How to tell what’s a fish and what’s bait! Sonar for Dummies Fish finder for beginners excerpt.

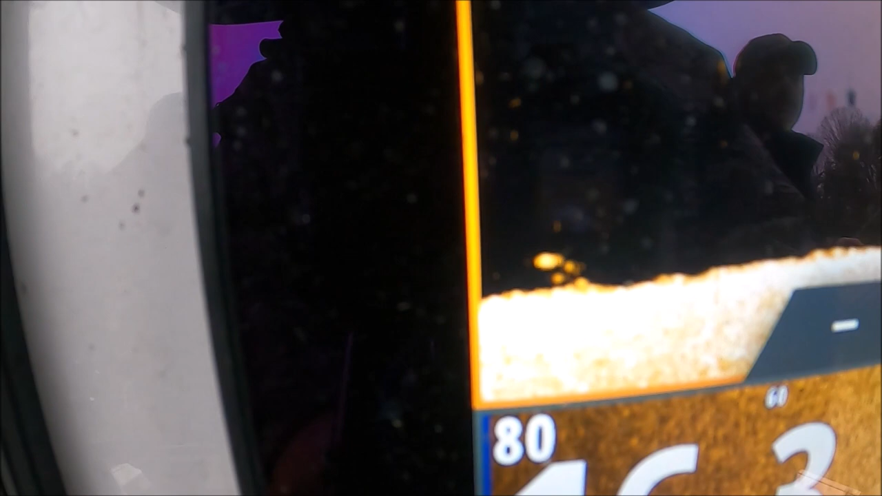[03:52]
Not a very big fish, but it is a fish.